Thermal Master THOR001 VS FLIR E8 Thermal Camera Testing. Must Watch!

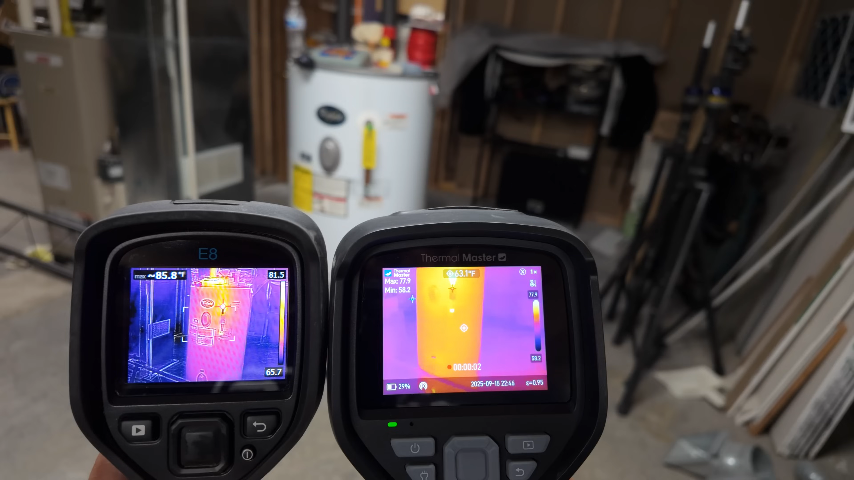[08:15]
Okay, now we're going to go ahead and look at water heater that we were just running the hot water from. You can see the detail looks better on the FLIR only because of the outline that they have.
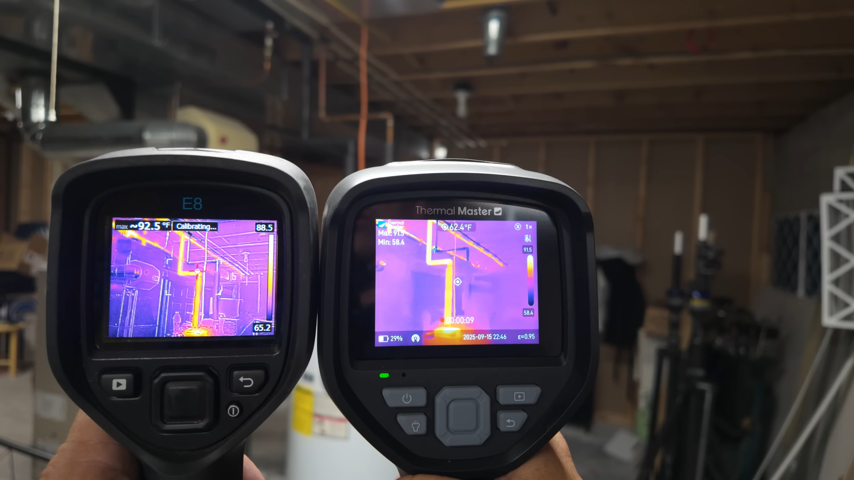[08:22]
However, as you notice, that doesn't always work unless you're in an area where you have enough light.
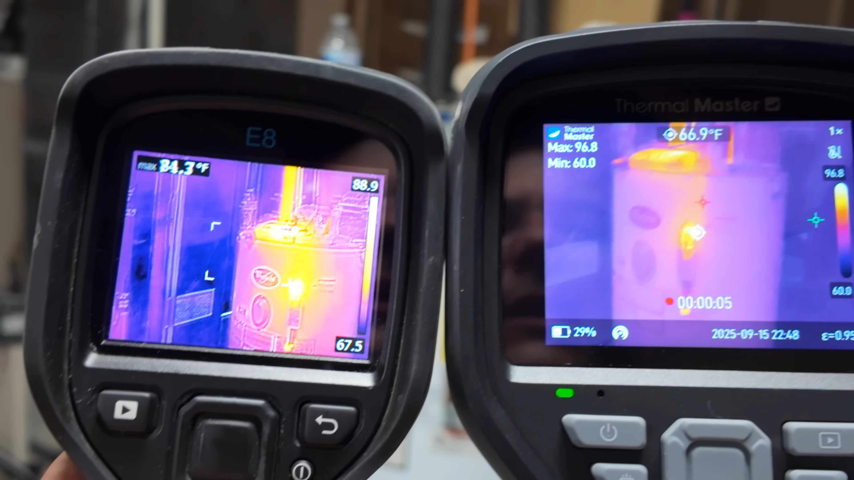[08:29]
On screen: spot 66.9°F
Here we have the fuse turned on on the Thermomaster. You can see the outline a lot better.
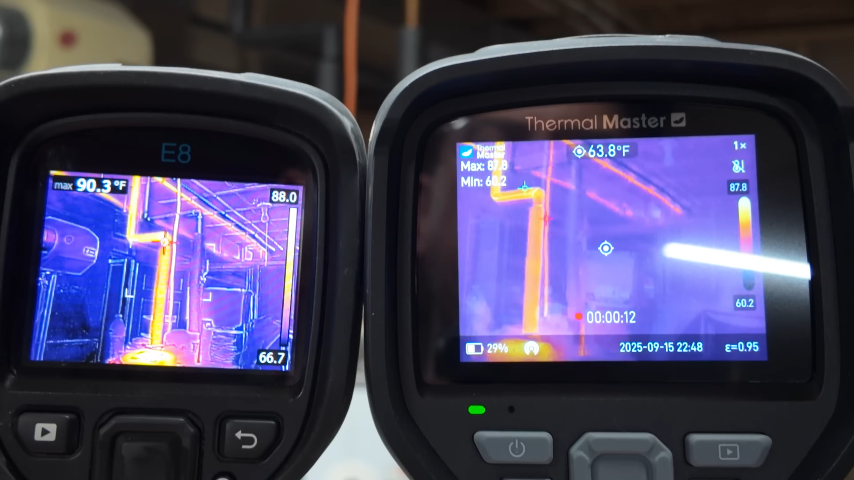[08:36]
I mean, it's comparable, but not as sharp just because of the outline the way they do it.
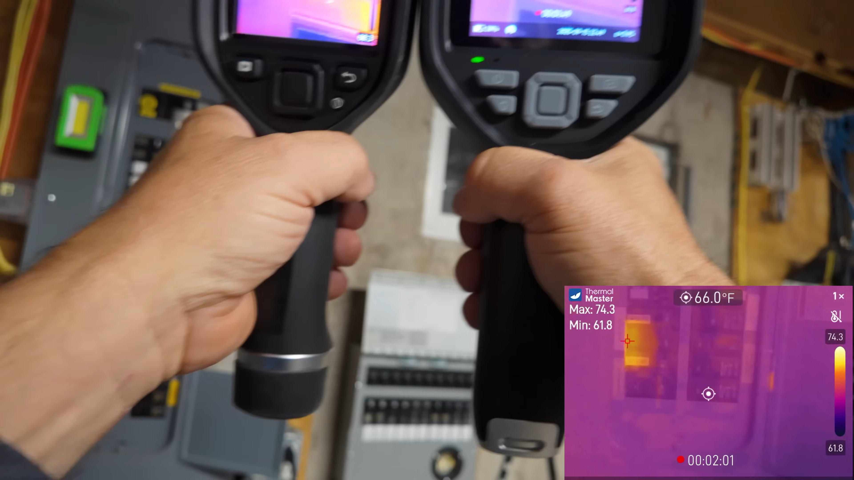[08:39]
On screen: spot 66.0°F
But there's no real heavy loads going on right now. Obviously something there, all the water heater.
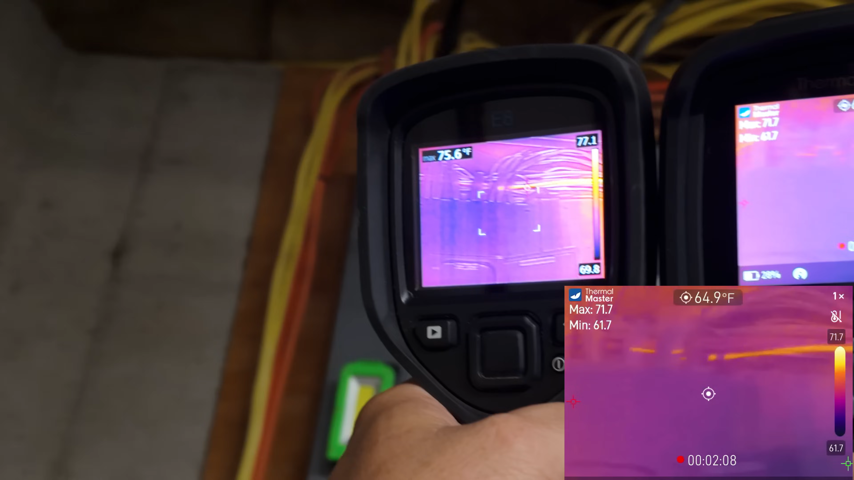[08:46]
On screen: spot 64.9°F
So you can see right down here,
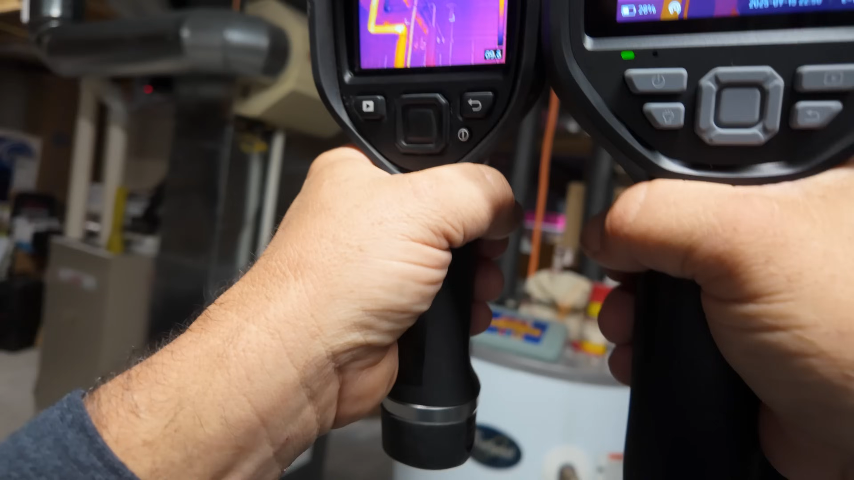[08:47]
you can see that wire going to the water heater.
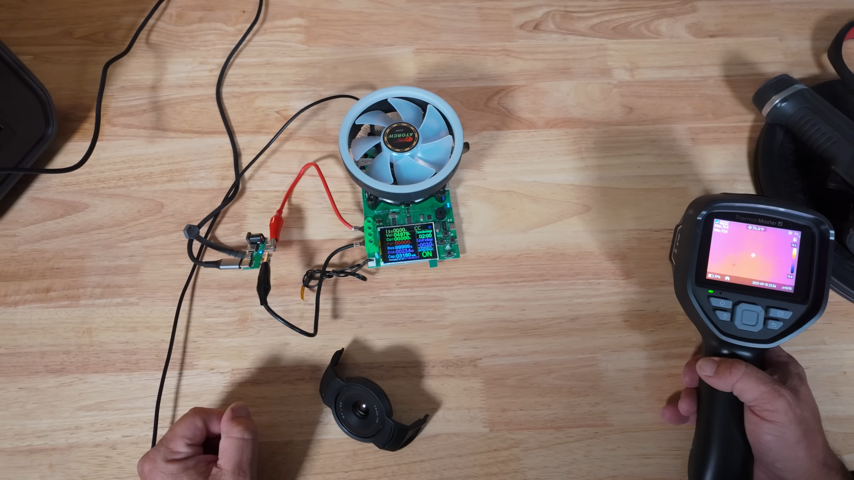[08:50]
Our next test is going to show the accuracy of up-close testing of circuits. Scroll down to micro mode. We're going to turn that on. Now we're going to go ahead and clip on our actual micro adapter here. Snaps right on the front very easily.
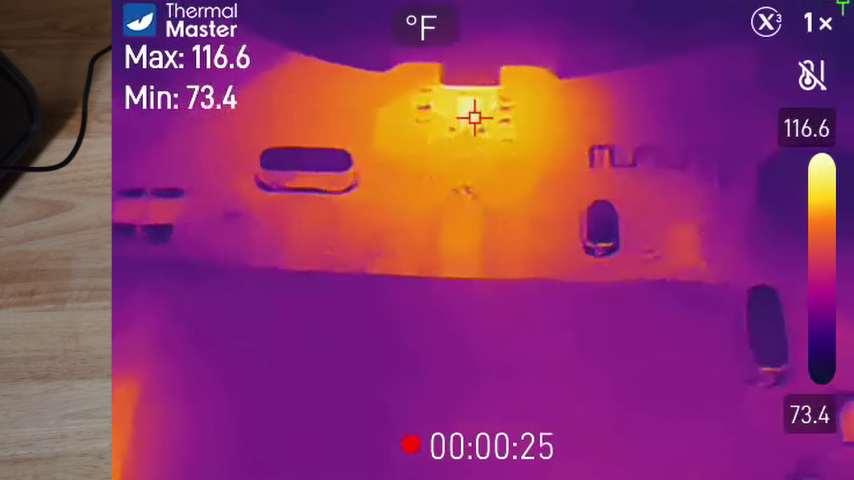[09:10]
On screen: max 116.6°F, min 73.4°F, scale top 116.6°F, scale bottom 73.4°F
You can see some of the traces right here, and you can see some of the different circuits. Let's go ahead and turn this thing on. Now we should be able to see some of the circuitry start to increase temperature.
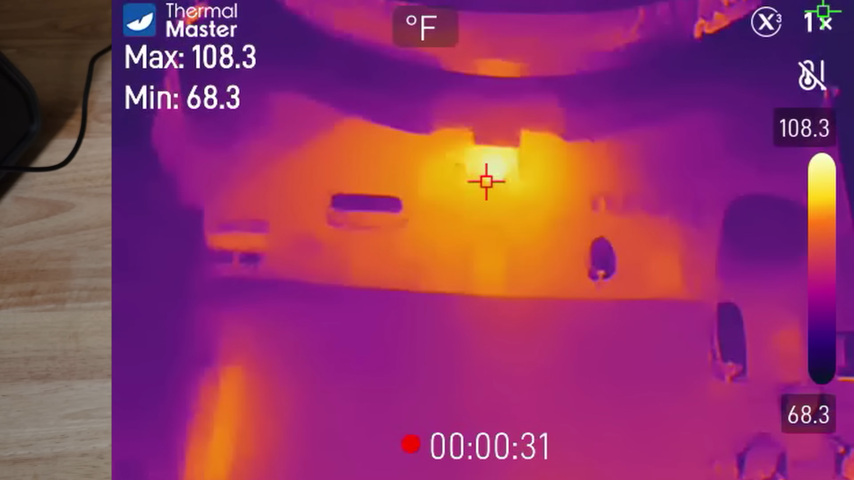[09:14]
On screen: max 108.3°F, min 68.3°F, scale top 108.3°F, scale bottom 68.3°F
I see 107 right there. You can see how close you're able to get to it.
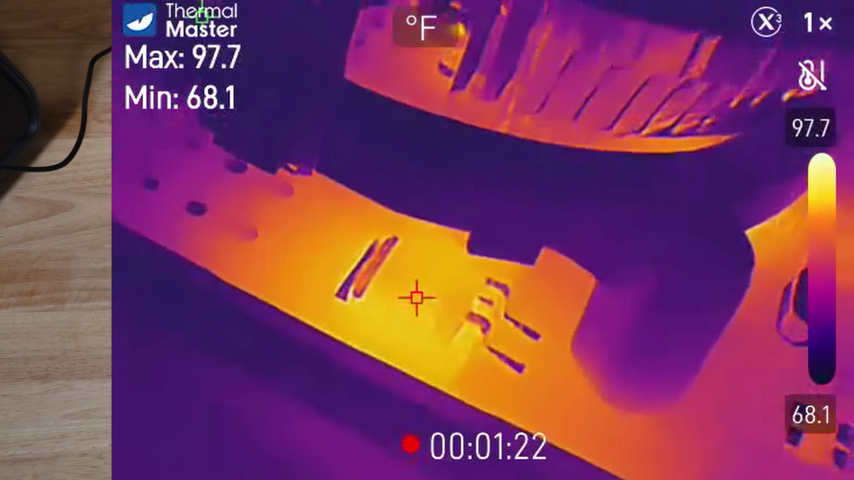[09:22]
Now let's go with the FLIR.
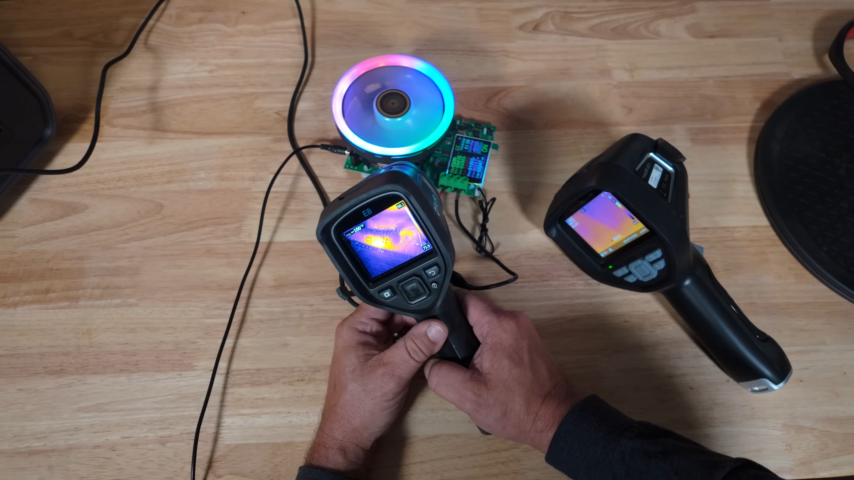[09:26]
If you look at it, it's just one big blob. Or even if we come back, you really can't see any real detail there.
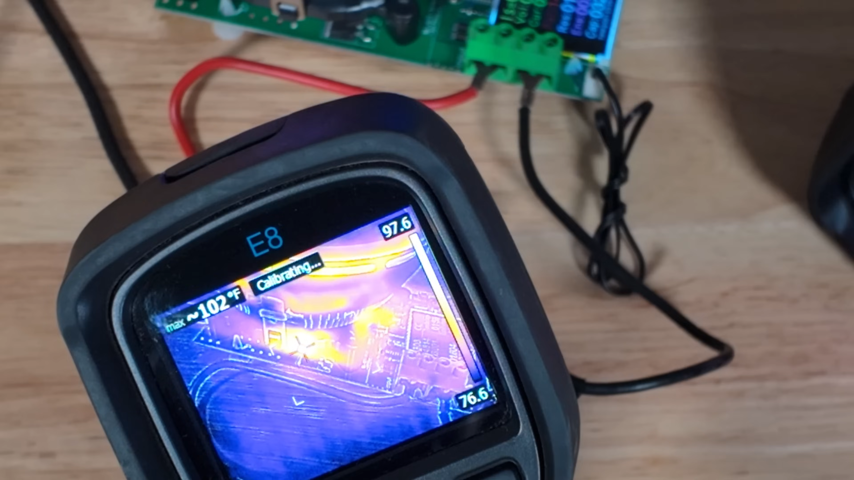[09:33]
I would love to record video with the FLIR, but that option is not available on the FLIR.
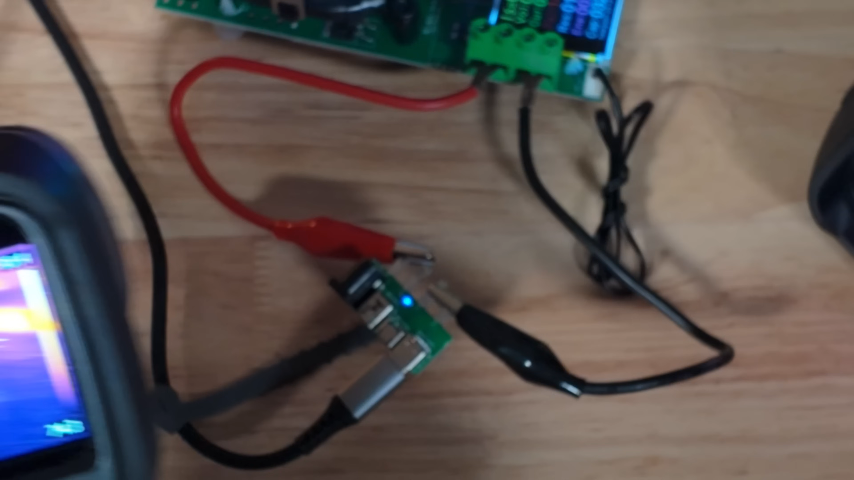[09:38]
And when you can see where the traces are at.
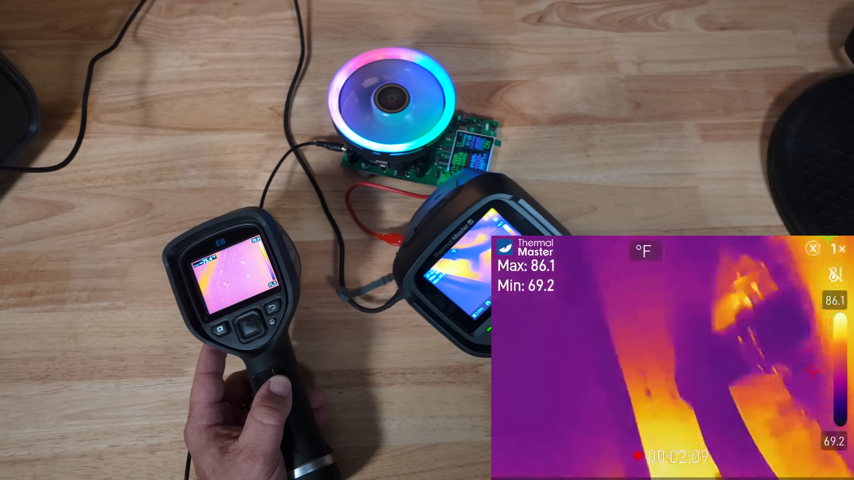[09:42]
On screen: max 86.1°F, min 69.2°F
Yeah, right there is about our focal length. The focal length is 0.25 millimeters.